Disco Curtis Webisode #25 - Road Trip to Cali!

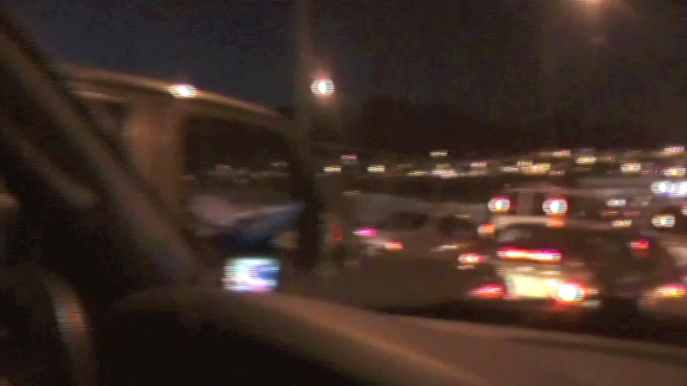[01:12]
Look at this traffic. All of these people are trying to cross the border around us.